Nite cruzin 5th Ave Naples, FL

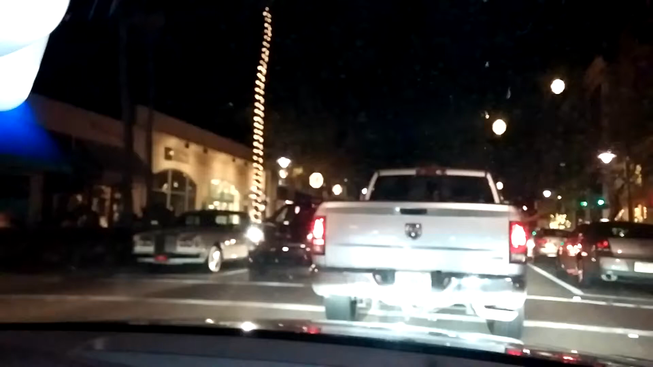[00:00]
shit. That's not gonna work. Yeah. Well, now there's a giant truck in front of us. We're getting this ugly truck. We don't. I know. Are you taking video? Yeah. Oh, my bad.
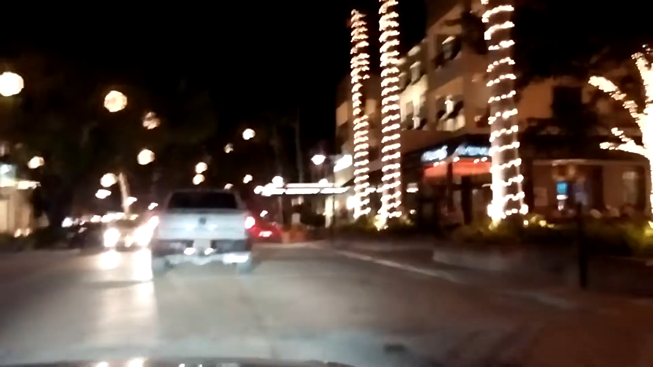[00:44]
No, I have an S4. Bentley. Where? Oh, yeah.
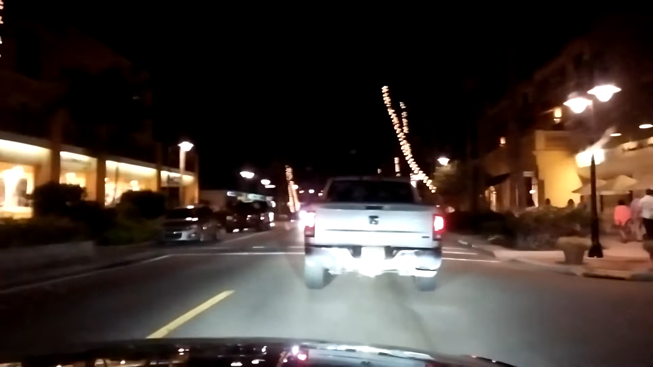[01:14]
How much farther to the beach? Like 2 blocks. Fifth Avenue, Naples, Florida. Frozen customer. Can hit up that place one day.
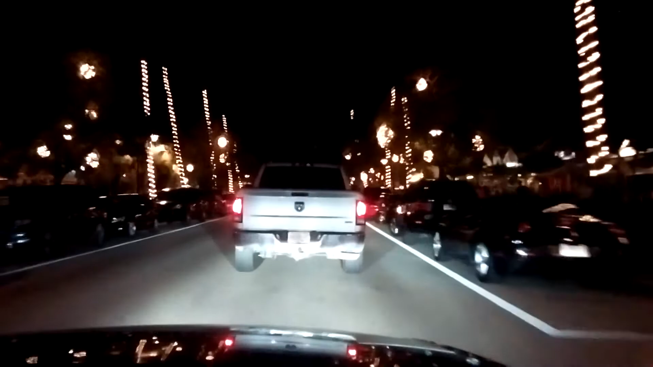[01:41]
Ooh, Ferrari.
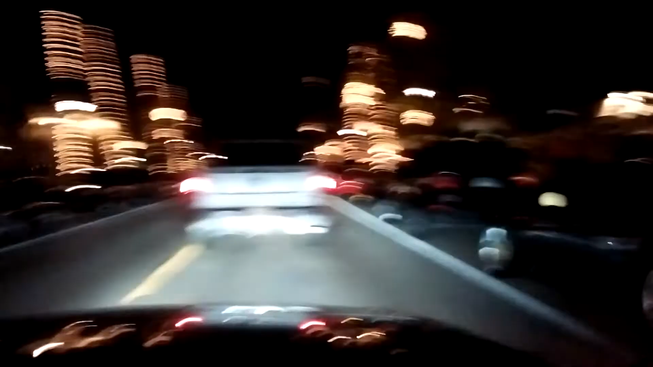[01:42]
Ferrari, alright. Oh, Friday night. No, I missed it. Berlinetta. Yep. Newer car. Got some nice cars around here in Naples.
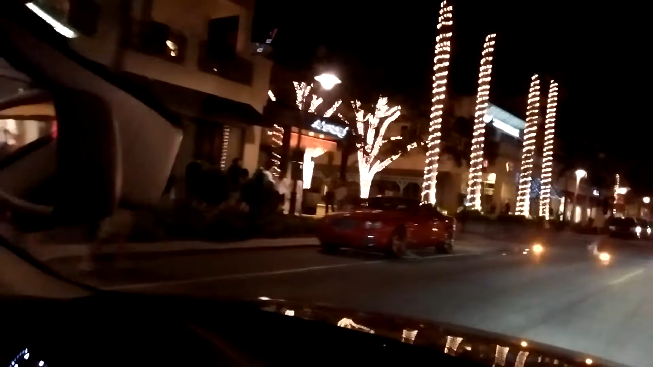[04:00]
Is that the Bentley? Red yeah, Bentley? The Bentley, yeah.
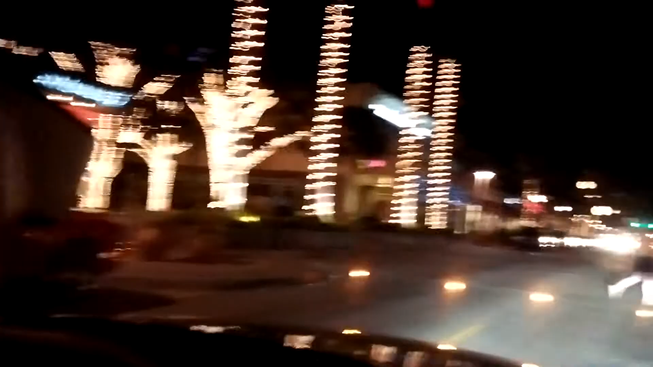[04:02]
Red, red Bentley, alright. What? As I said, we're running a request, but I didn't get it. Oh. They're getting it over there. Potty time. What? Get to me. No, I go sing with them. Shit, you don't even know. Yeah.
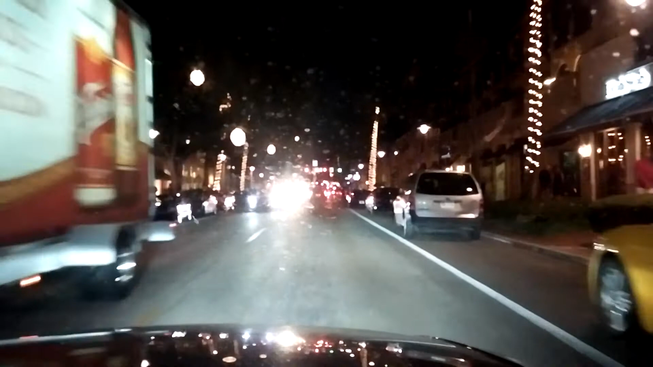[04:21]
Unless you bust freaking leg or two. And mine. So many Porsches. Here's your Mustang. There's Skyline! Oh, hold up. You want me to get the front? Just go ahead.